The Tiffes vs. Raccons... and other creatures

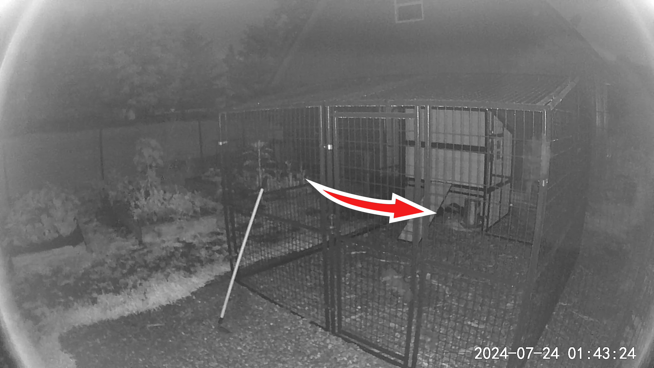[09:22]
And here comes a raccoon at the same time too. But I think this time we win. Yep, there is the skunk feasting, looking for his home, but his home is not there. And the raccoon is looking for chickens and the skunk. Nobody. You're done.